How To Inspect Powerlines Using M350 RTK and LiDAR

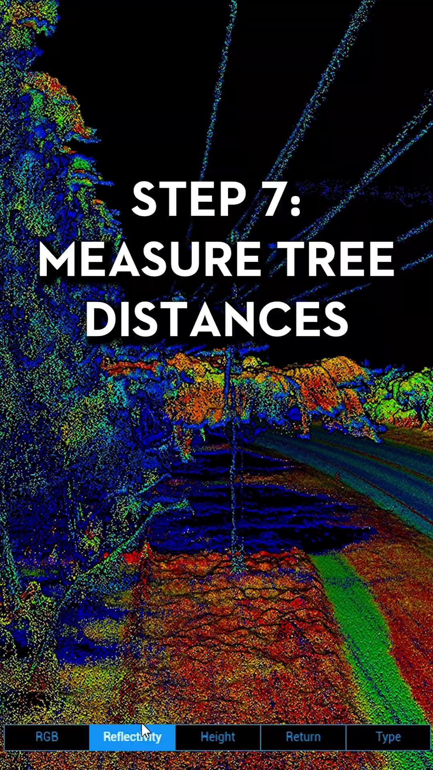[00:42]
Step seven, measure any encroaching trees using the measuring tool.
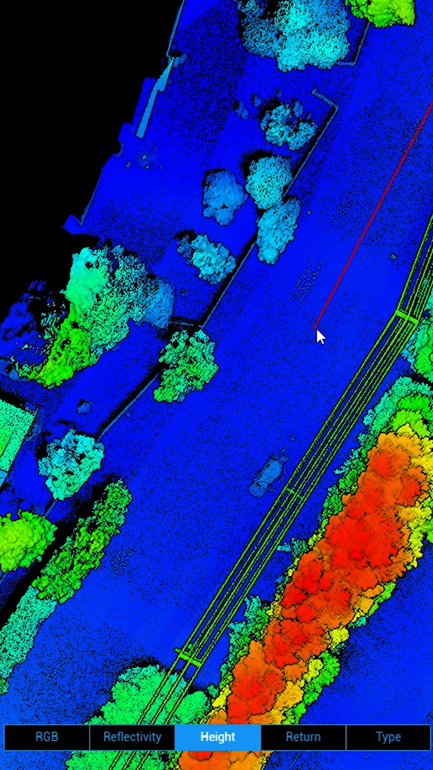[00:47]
You can also use this process to measure any part of the electrical assets such as pole height,